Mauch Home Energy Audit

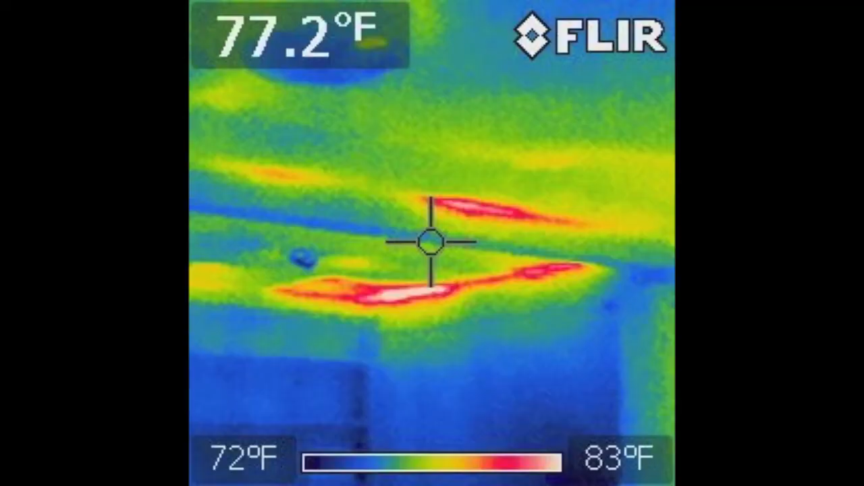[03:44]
On screen: spot 77.2°F, scale top 83°F, scale bottom 72°F
Dead red means there's none. These little yellow spots right here in the middle of this median.